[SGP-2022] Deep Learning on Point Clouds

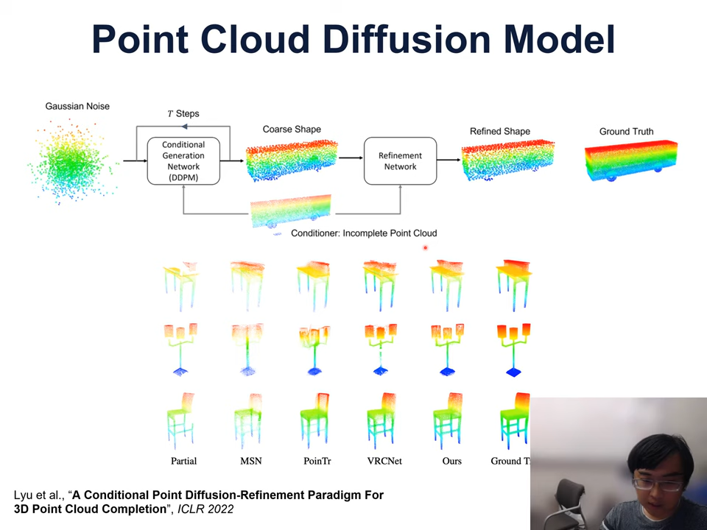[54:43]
model based point cloud completion the first column is the partial point cloud input and then the follow-up columns are the completed point point cloud you can see that the diffusion model works pretty well and close to the ground truth so just now we have introduced two major applications of point cloud for object detection and for building generative models next i'm going to talk about a topic that is to connect point cloud to other type of three limitations especially
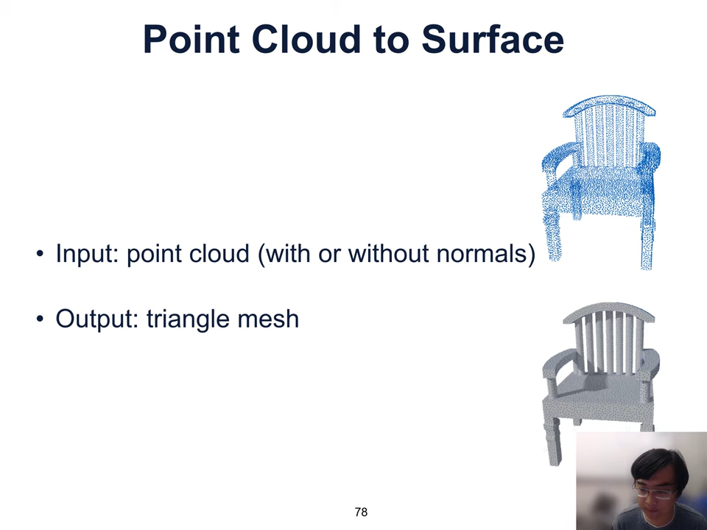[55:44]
and then what we want to get is a mesh okay it's the mesh of the object surface so basically we would like to recover the latent connectivity information between the points
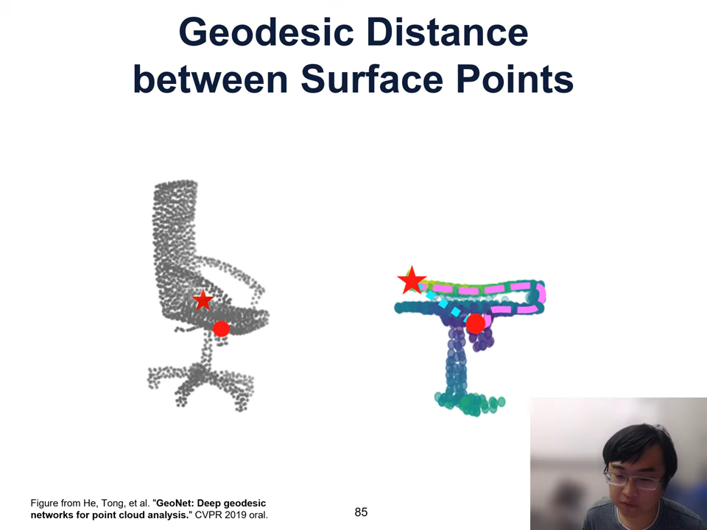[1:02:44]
assuming this is a norm to the algorithm and then in fact we're able to predict the geodec distance between points on the surface
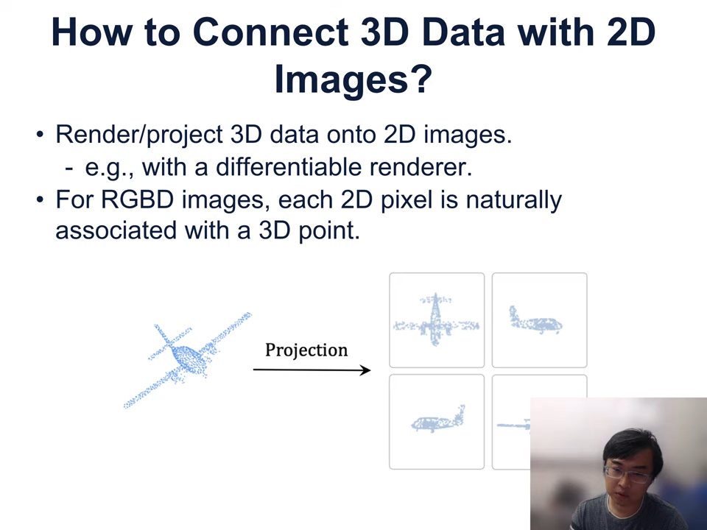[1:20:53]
the 3d space you can also consider to use a differentiable renderer and if you have the rgbd images well it's even simpler because the 2d pixel is already naturally associated with the 3d point so there is a recent work that's called point clip which understands the point clouds using the clip the method is is kind of straight that it first project the 3d point clouds onto the 2d and then